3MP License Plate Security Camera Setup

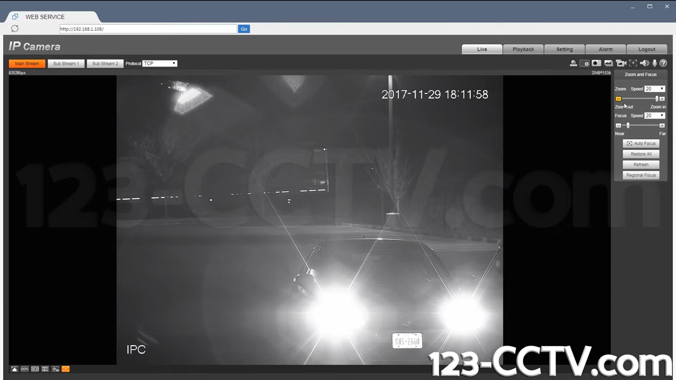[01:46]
Now when I zoom out of course I can't. That's why the whole point of having these night and day settings is very important. So let me switch it now to my night setting and here you will be able to see that with sufficient optical zoom and digital zoom combined you will be able to see your license plate better.
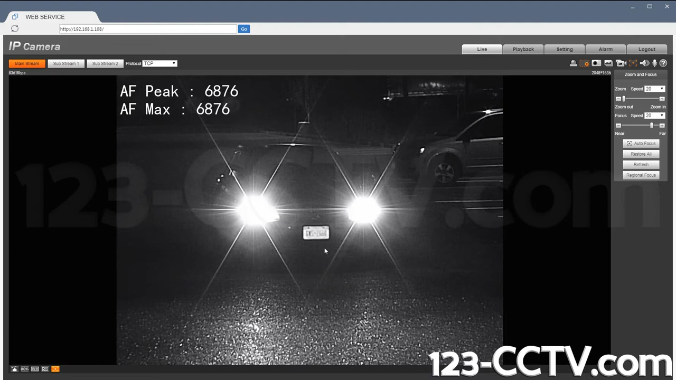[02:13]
So right now I am beyond the resolution possible for a 3 megapixel camera. But if I use my digital zoom window I am able to see it better.
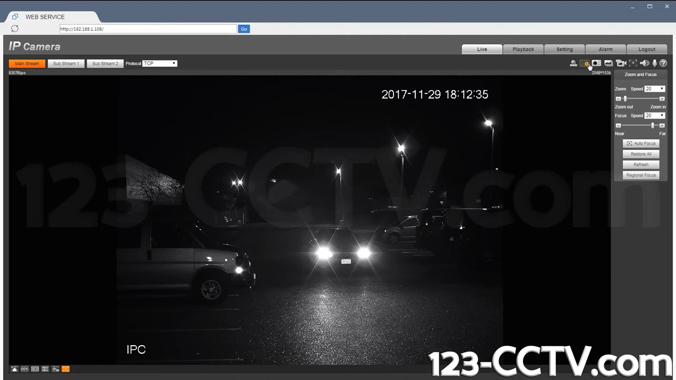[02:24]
I am going to now introduce some optical zoom.
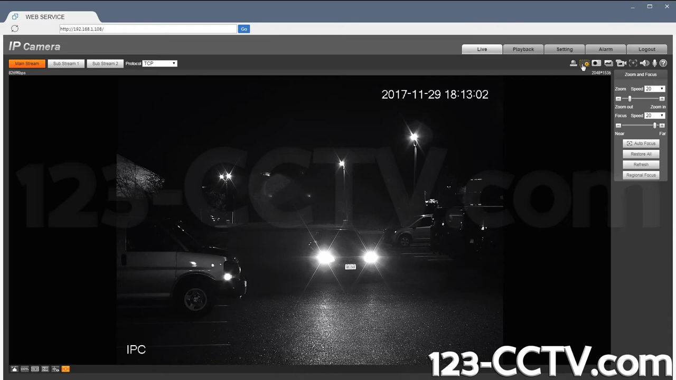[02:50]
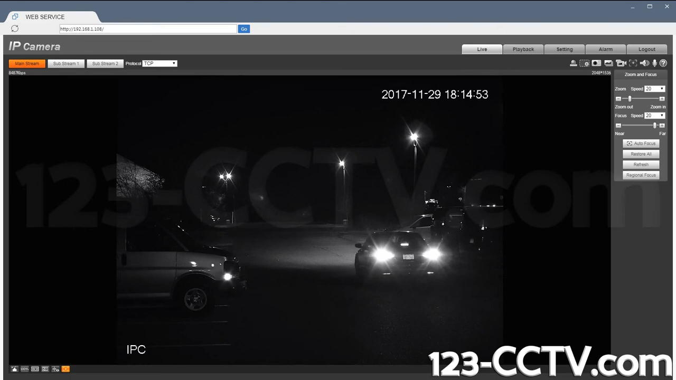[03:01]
So here you can see the car. It's pulled up. And I am going to use my digital zoom window to actually zoom into the plate. So this is recorded video where you can still see the plate number. Now this is about 50 feet away. If you need more zoom you use the optical zoom and set the camera there.
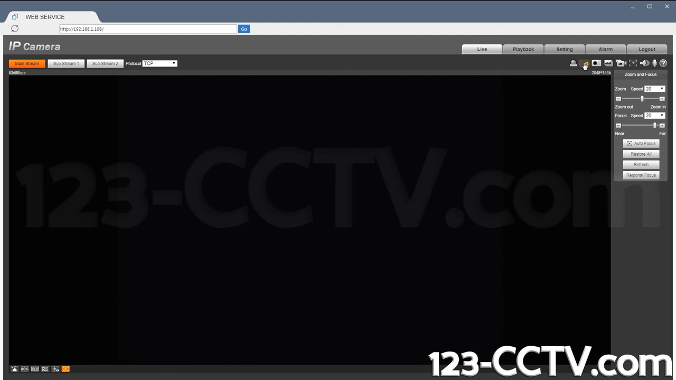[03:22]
And it will increase your camera's ability to make out the license plate numbers. So in this case I can see it is ending in 2660.
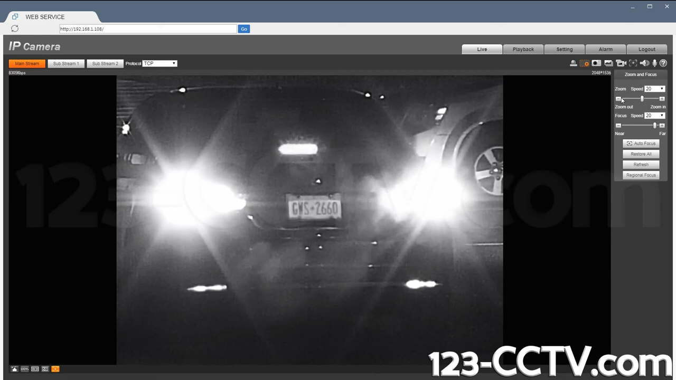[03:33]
And depending on what is the sweet spot for your camera you want to set it at that and then leave it. So in this case now I have zoomed in from let's say about this much to this much.
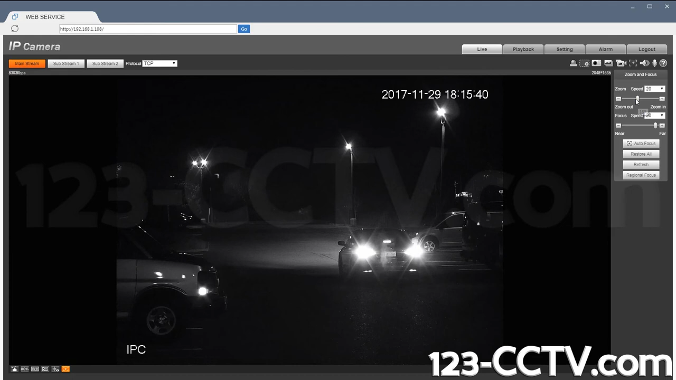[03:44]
And it gives me a lot more zoom capability in the recorded video to be able to make out the license plate number.